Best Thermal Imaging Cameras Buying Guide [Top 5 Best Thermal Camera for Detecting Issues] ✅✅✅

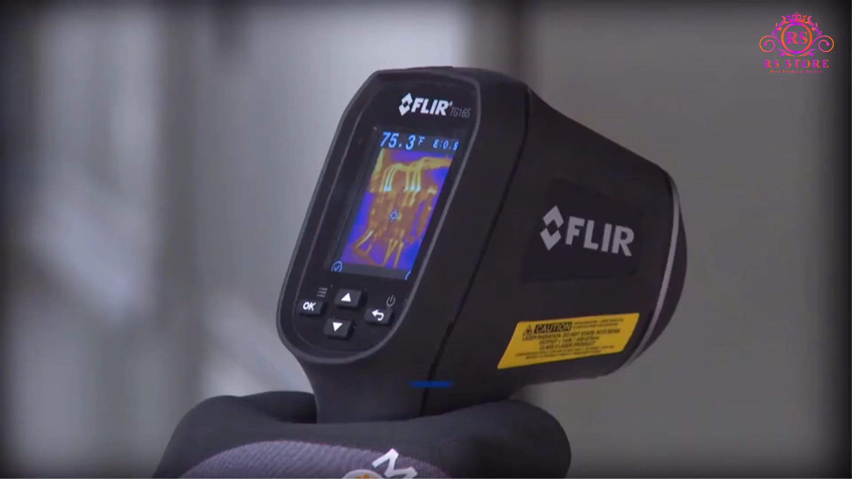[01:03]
On screen: spot 75.3°F
It's a portable heat sensor device that comes equipped with a high-quality thermal camera and a digital thermometer.
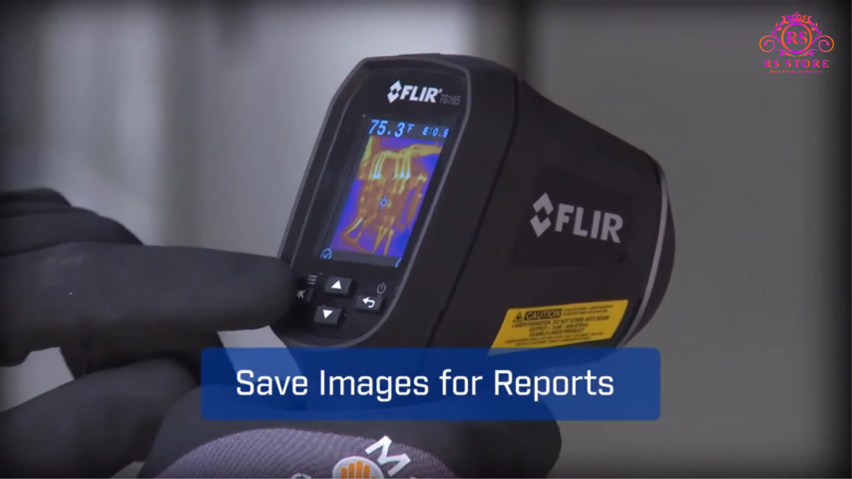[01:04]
On screen: spot 75.3°F
These two features make an ideal combination
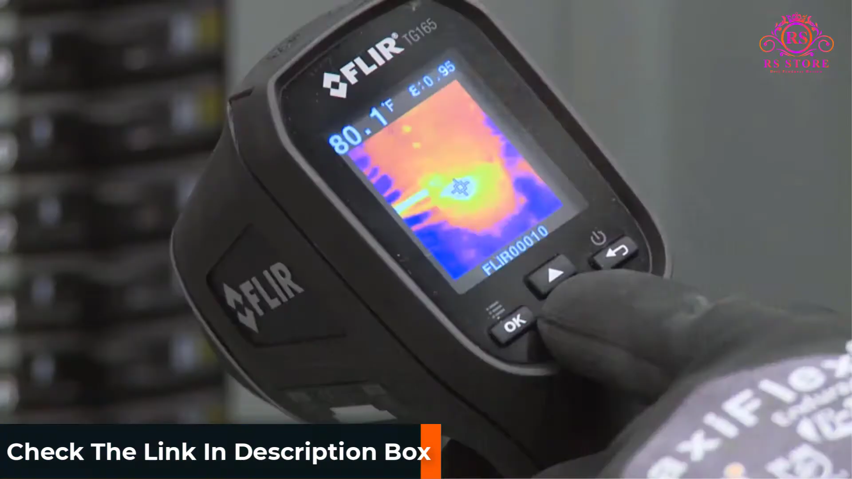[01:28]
On screen: spot 80.1°F
With such an impressive temperature range,
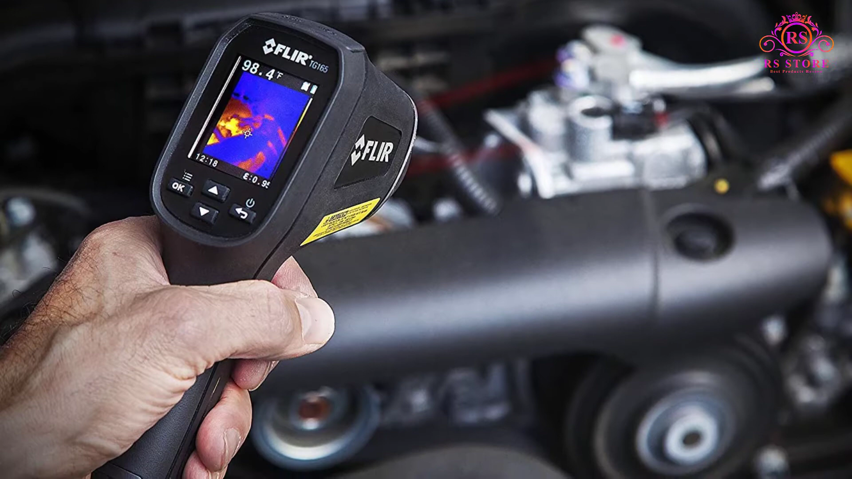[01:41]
On screen: spot 98.4°F
view and a Leptin IR imaging engine that manages to provide a decent resolution of 80x60 pixels.
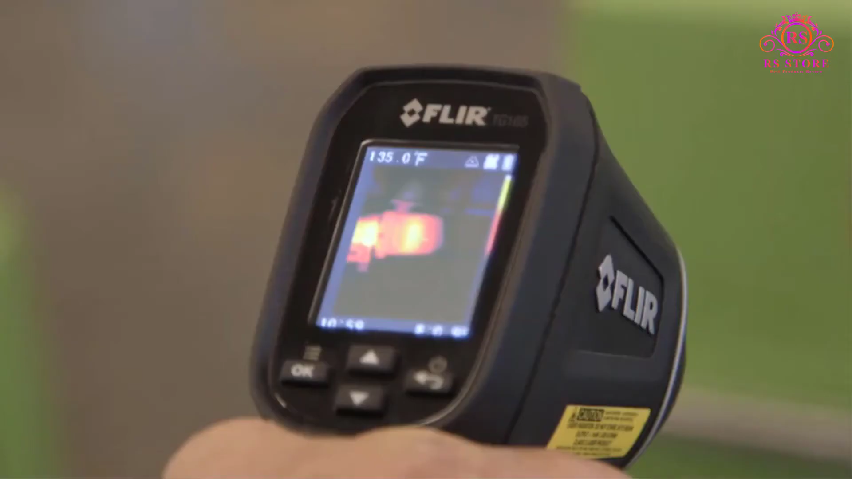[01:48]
On screen: spot 135.0°F
Also, its 8GB memory card lets us store as much as 75,000 photos without having to empty it for storage space.
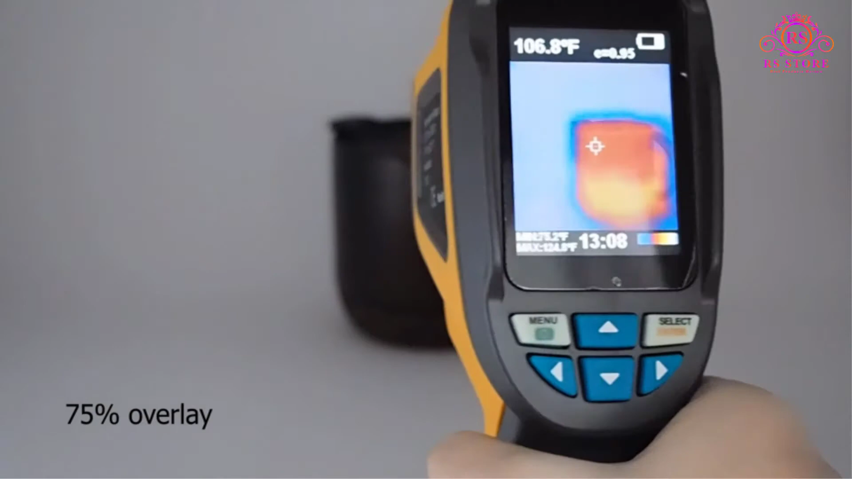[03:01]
On screen: spot 106.8°F
Now coming to its user friendliness, this product has a very easy-to-understand user interface. It comes with 4 switches for navigating your way through the camera options and settings.
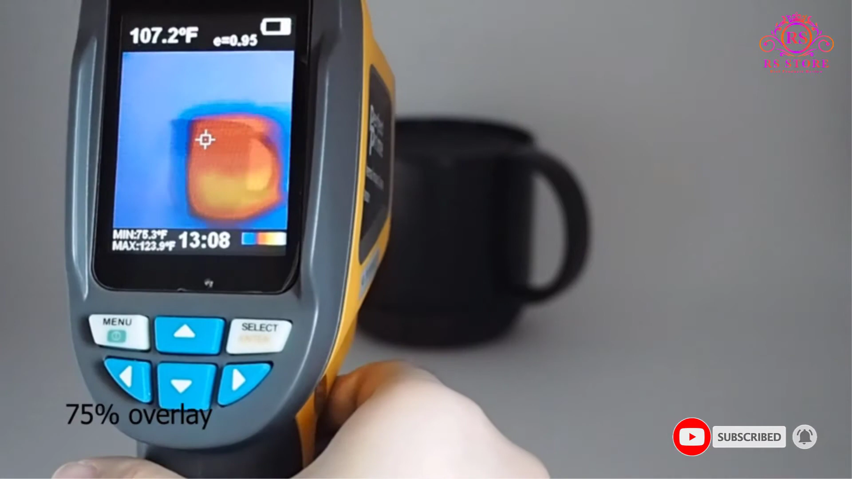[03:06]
On screen: spot 107.2°F
Also,
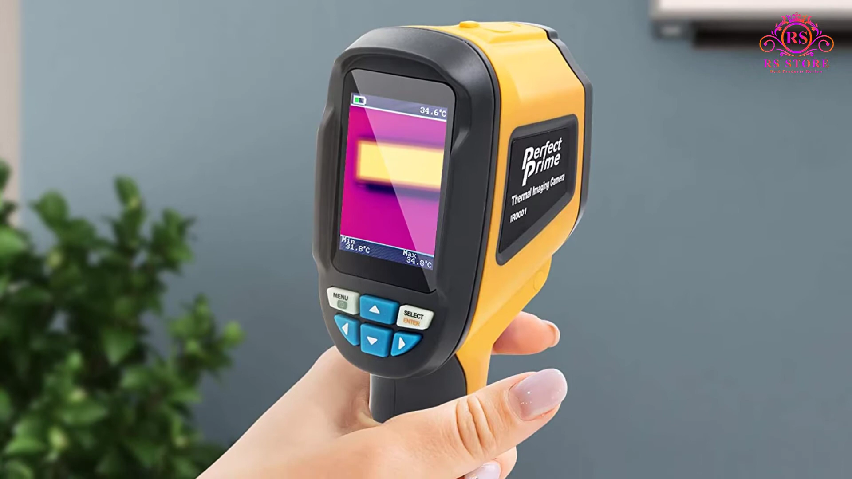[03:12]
On screen: spot 34.6°C
its 4 extra switches come handy while adjusting or setting the thermal images, as per our convenience.
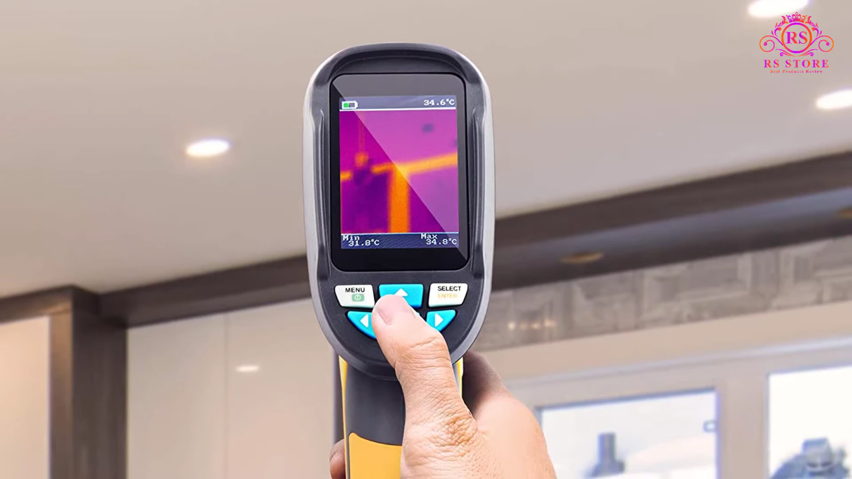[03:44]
Temperatures range up to 300 degrees Celsius. 4GB memory storage. Number 3.
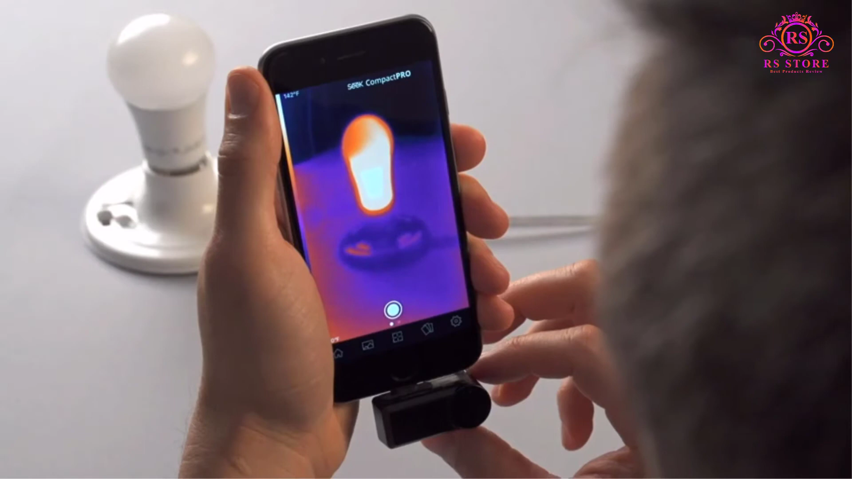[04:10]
To be very clear, the Thermal XR Ranger isn't actually a traditional thermal imaging camera.
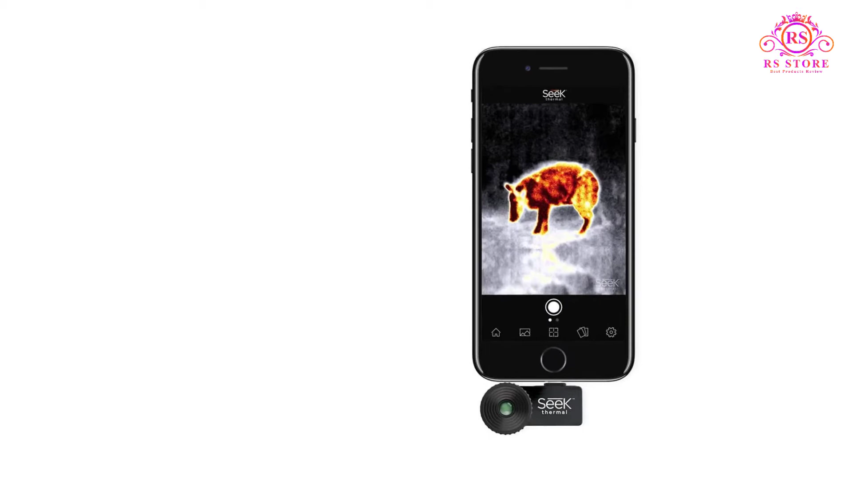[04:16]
It, however, is an efficient add-on device that can be fitted to any Android or iOS
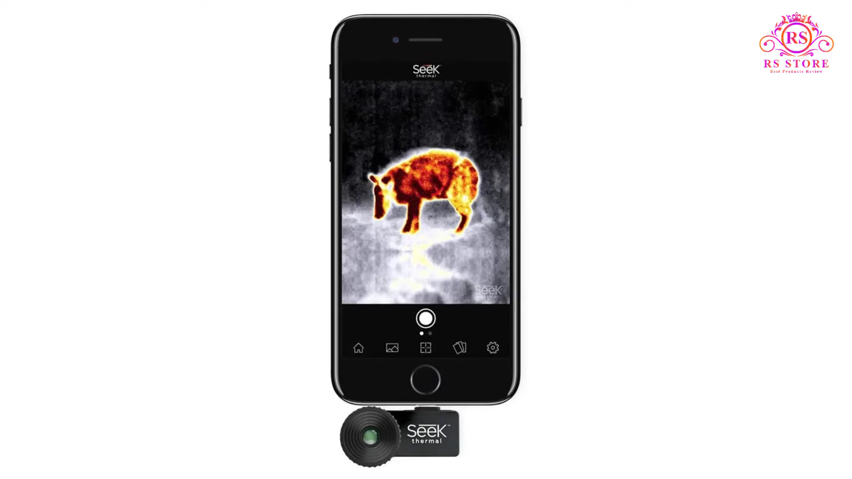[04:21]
smartphone to transform it into a potential thermal imaging camera. This product has set the bar very high for portability and convenience. Its unbelievably low price makes it even more of a must-have gadget.
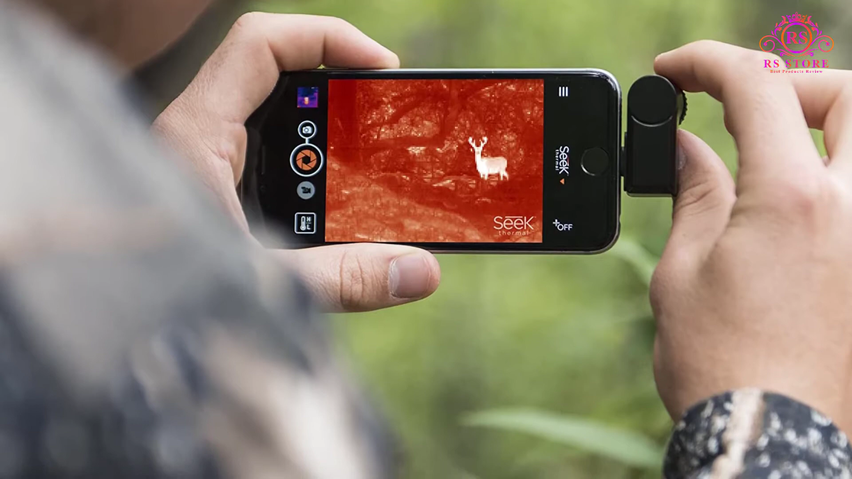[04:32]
Fun fact, the thermal sensor technology that has been used to create the XR Ranger has
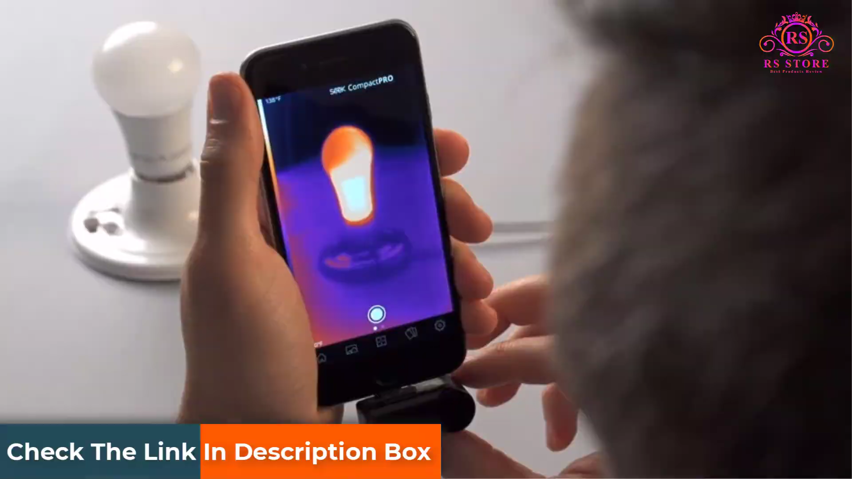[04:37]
been previously popular among military professionals and field experts.
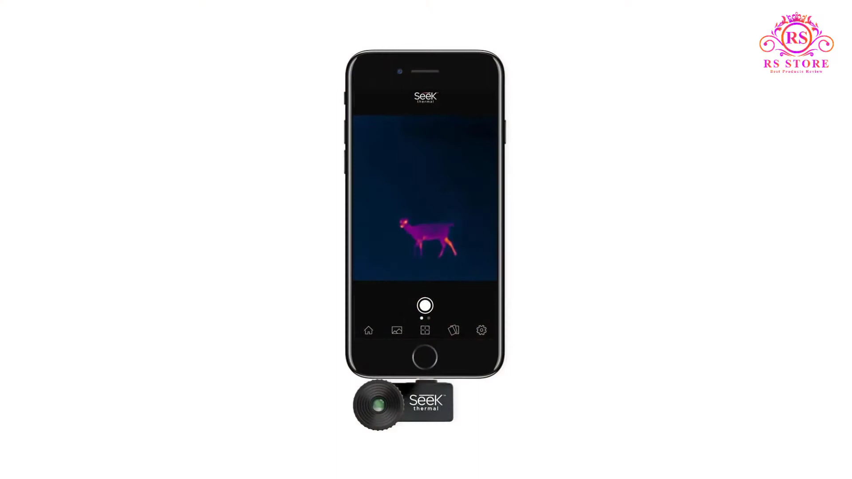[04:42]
This way, the product allows us to click long-range images with precision.